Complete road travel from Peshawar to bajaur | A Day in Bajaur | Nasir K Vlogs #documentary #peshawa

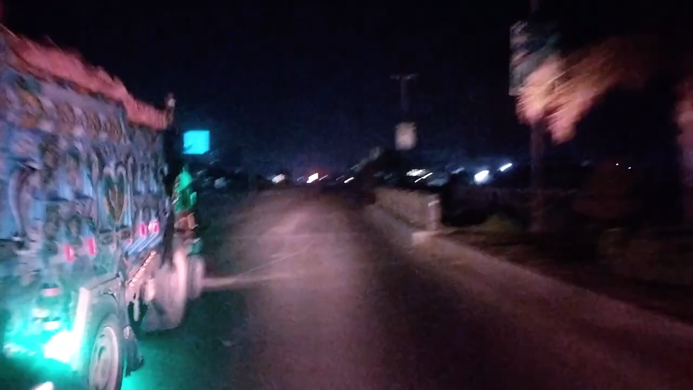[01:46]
अच्छा अच्छा अच्छा, यानी कि हम वर्सिक रोड से जा रहे हैं, ठीक हो गया। ये है कबूतर चौक। हाँ जी ये कबूतर चौक है,
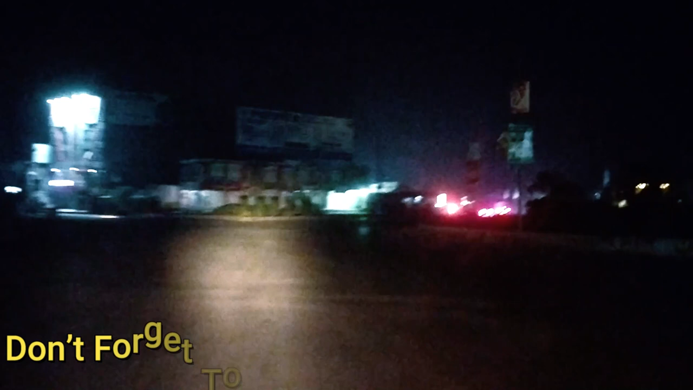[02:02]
तो इससे हम होते हुए सीधा वर्सिक रोड और वर्सिक रोड से फिर मोहम्मद की तरफ हम जाएंगे। सफ़र की दुआ हमने नहीं पढ़ी, तो सफ़र की दुआ पढ़ लेते हैं।